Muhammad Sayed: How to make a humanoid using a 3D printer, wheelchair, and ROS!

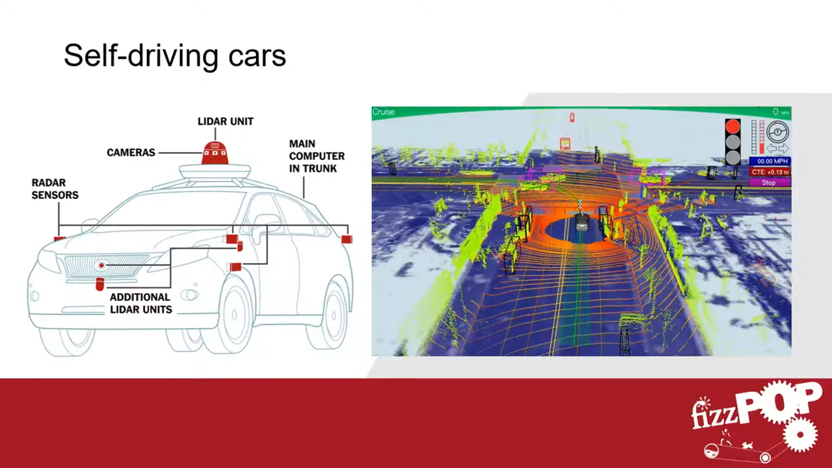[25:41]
So it works in a similar way. It scans all the area around it, and it plans a path around it.